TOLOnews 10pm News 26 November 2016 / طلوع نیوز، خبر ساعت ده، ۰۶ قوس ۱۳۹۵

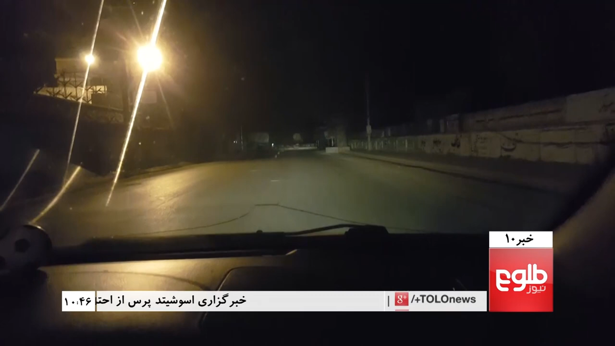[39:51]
داد جلال آباد خاری و بلد سنده ده دا د ننګرهار زندان دی او موږ د مستوفیت په څلور لارې کې روان یو.